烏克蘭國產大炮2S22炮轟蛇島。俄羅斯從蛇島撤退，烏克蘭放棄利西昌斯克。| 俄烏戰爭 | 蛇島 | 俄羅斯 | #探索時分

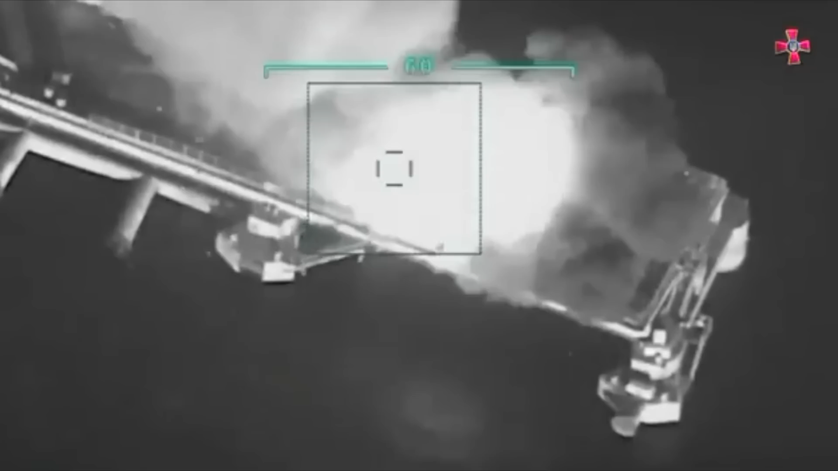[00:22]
片火海這個小島 正是俄烏戰爭的焦點 蛇島俄羅斯國防部在6月30日宣稱作為一
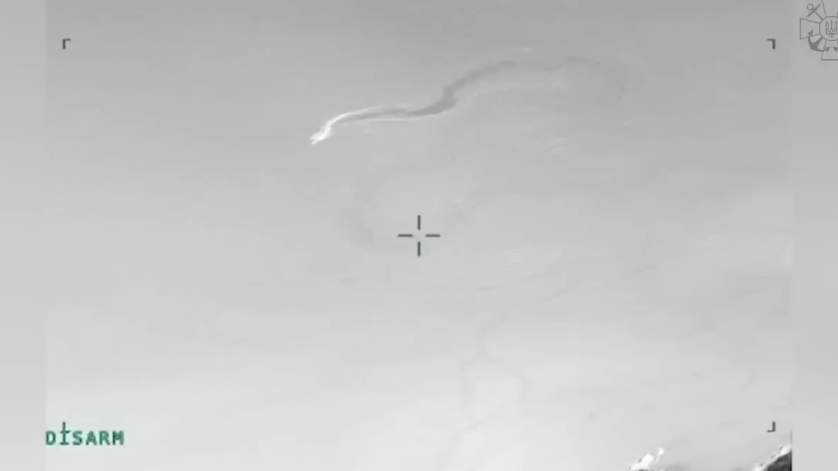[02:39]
對蛇島進行大規模的進攻曾經在10天之內無人機就摧
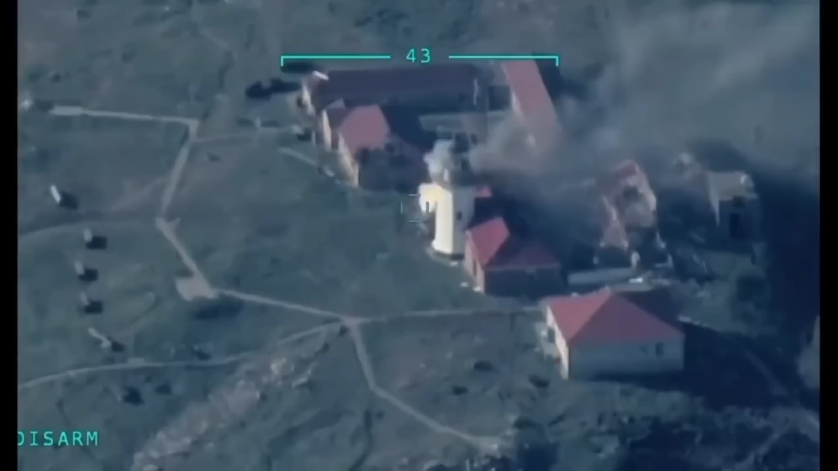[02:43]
毀了島上的防空設施俄羅斯因為旗艦被擊沉不敢動用海軍大型軍艦去支援所以啟用了猛禽級炮艇向蛇島運送防空武器和裝備這些猛禽級快艇雖
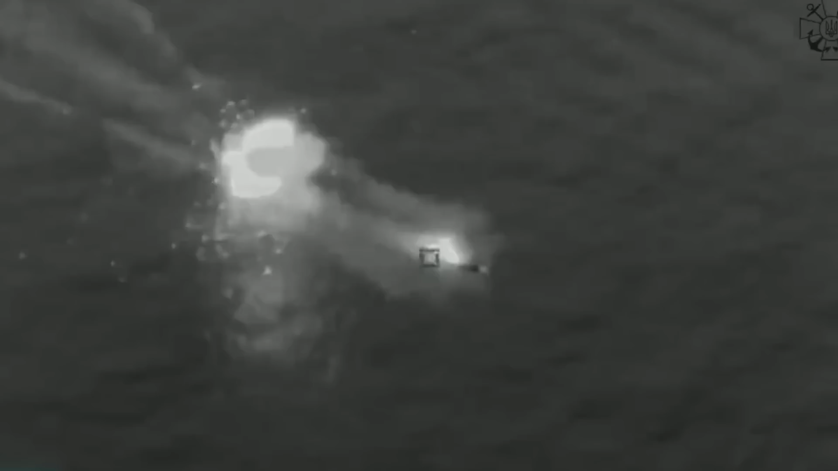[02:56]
然很難被海王星導彈捕捉到但卻成了烏克蘭TB-2無人機的靶艦短短幾天之內有多達3、
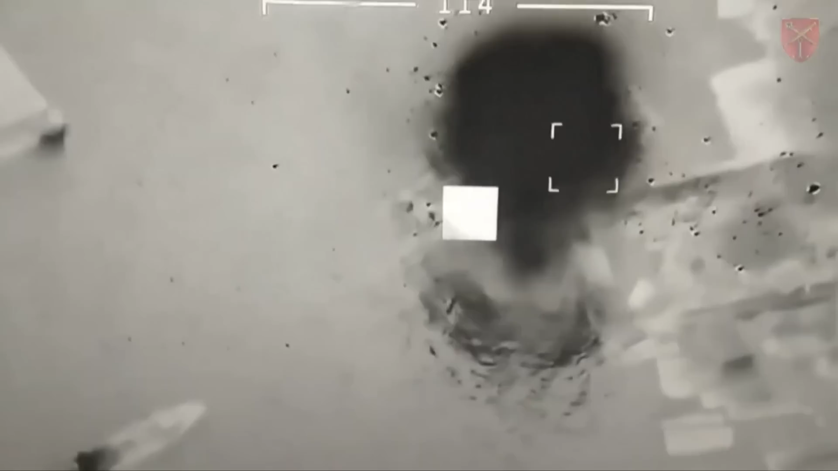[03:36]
21、22、25、27日烏克蘭南方司令部都發布報告說向蛇島發射了火箭和炮擊烏克蘭的戰術是這樣的首先
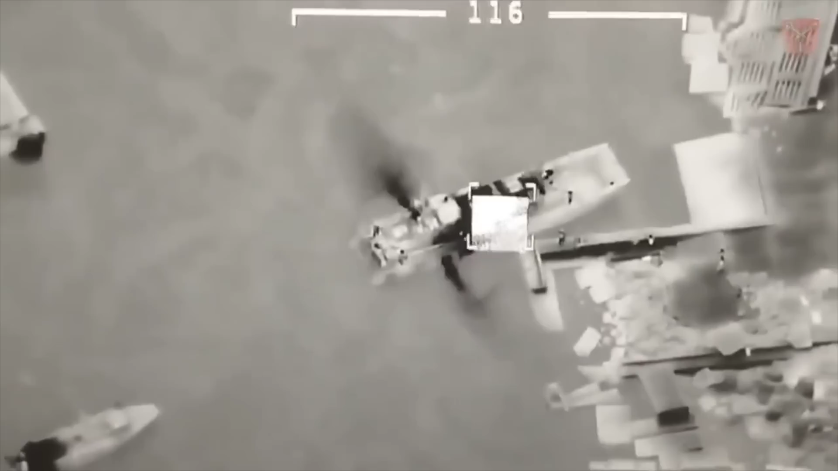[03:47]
利用無人機精確定位一般是在夜間發起
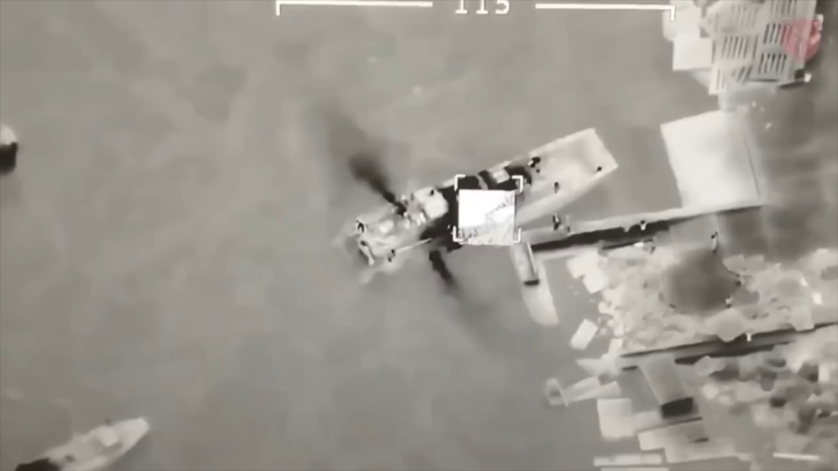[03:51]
進攻就在這漆黑的夜晚烏克蘭的榴彈炮突然響起向蛇
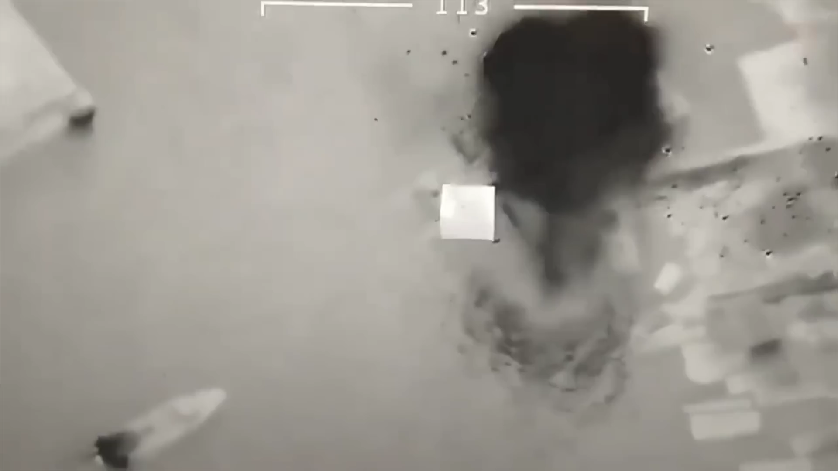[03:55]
島射擊榴彈並不是為了擊中俄軍目標而是為了消耗蛇
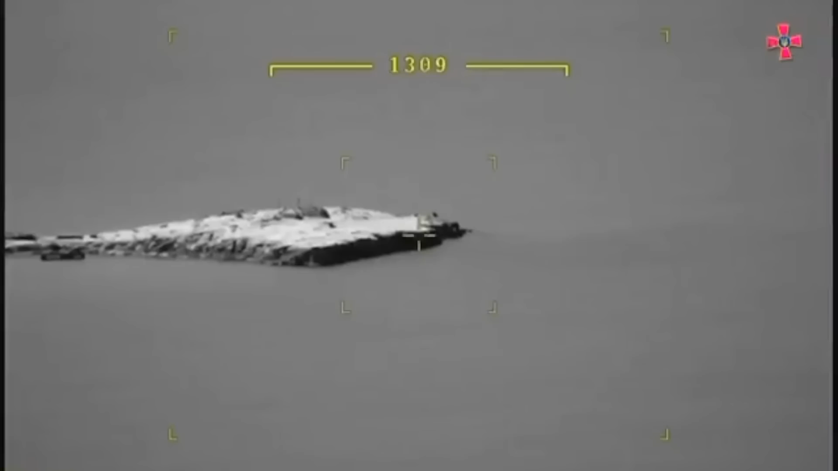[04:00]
島防空系統的彈藥在突然一片沉寂之後烏克蘭在
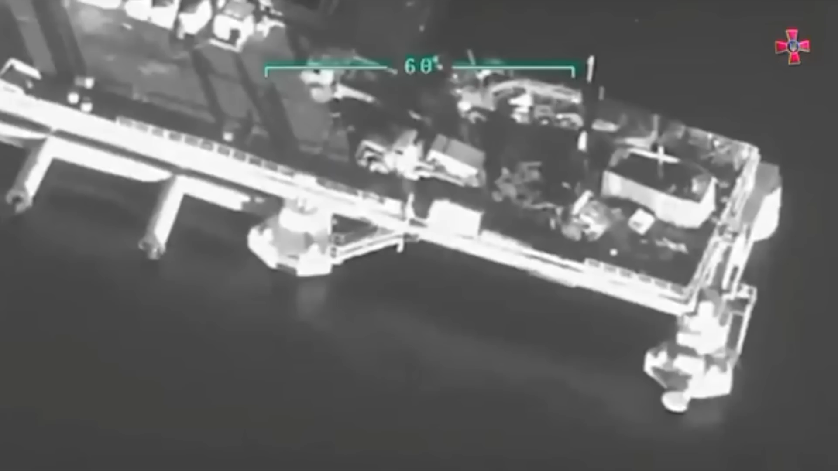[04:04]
集中發射火箭炮讓島上陷入一片火海經過繁忙的夜晚
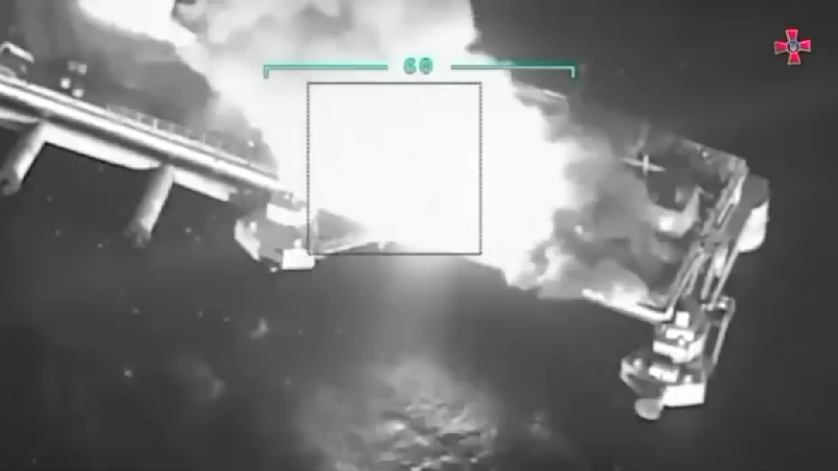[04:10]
俄羅斯現在已經是筋疲力盡防空武器不是被摧毀就是沒有彈藥
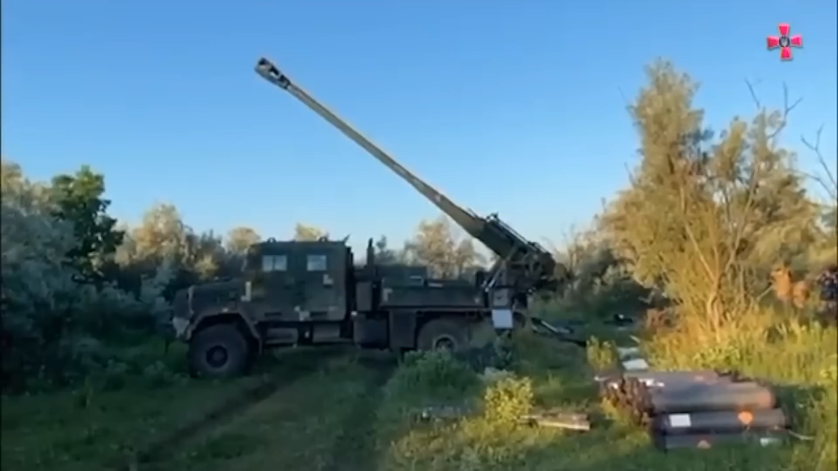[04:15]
第二天早上烏克蘭炮兵再次迅猛開火利用無人機定位持續幾個小時炮擊俄羅斯
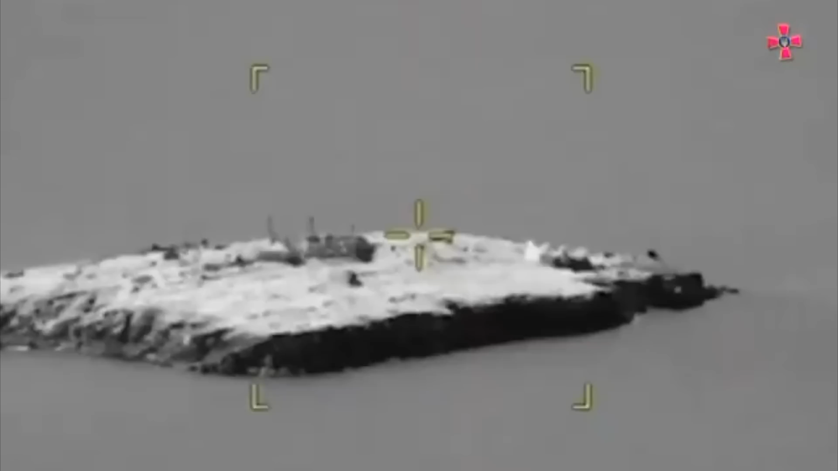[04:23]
這樣的襲擊在6月份經常發生而島上的俄羅斯軍隊完全沒有還手之
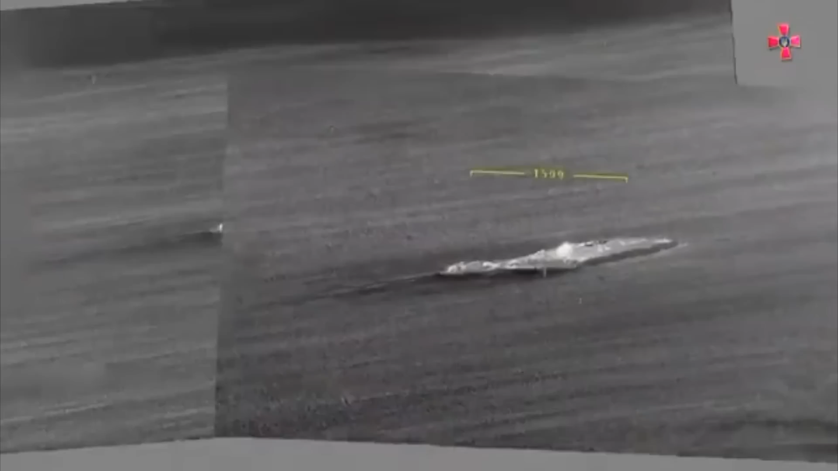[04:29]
力甚至俄羅斯專家認為烏軍的戰術